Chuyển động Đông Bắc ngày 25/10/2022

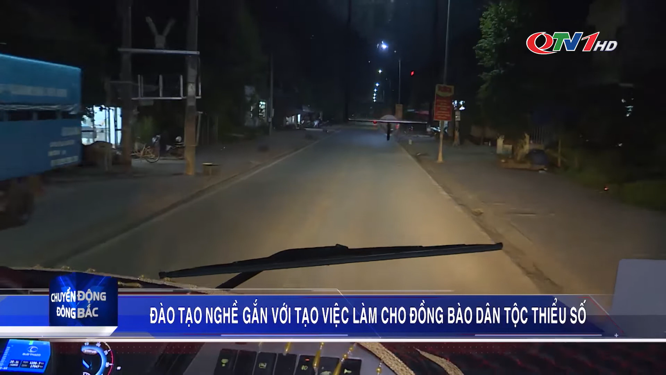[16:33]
được xe đưa đón công nhân đưa về điểm tập trung tại thị trấn Bà Trẻ,